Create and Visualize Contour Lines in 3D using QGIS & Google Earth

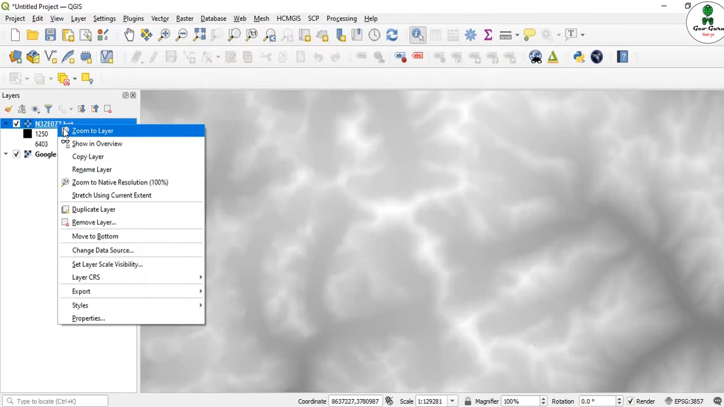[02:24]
our dm has been downloaded but we know doesn't require contour map
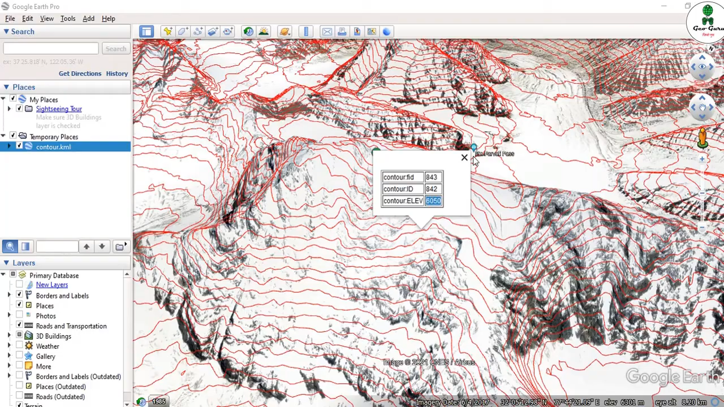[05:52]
and by this we can actually analyze the terrain in more informative manner